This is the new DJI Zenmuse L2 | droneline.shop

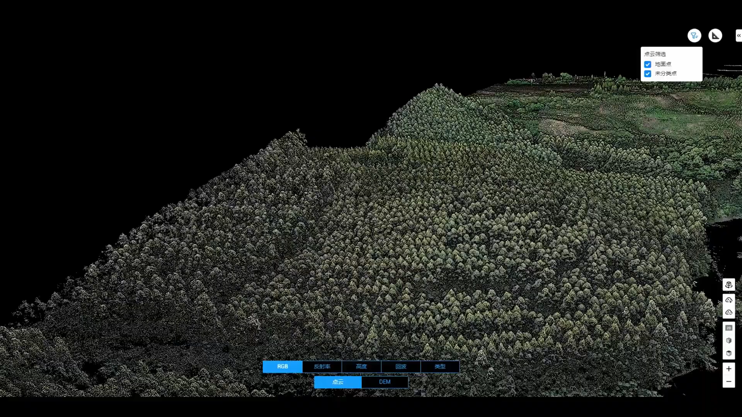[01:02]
with smaller and more focused laser spots, enabling it to penetrate dense vegetation and get results with visibly clearer details.
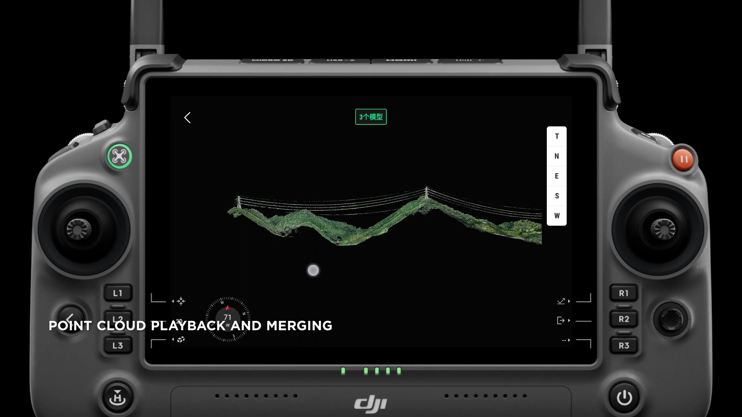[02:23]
With point cloud playback and merging functions, operators can quickly preview results on the remote controller, making field work worry-free and significantly more effective.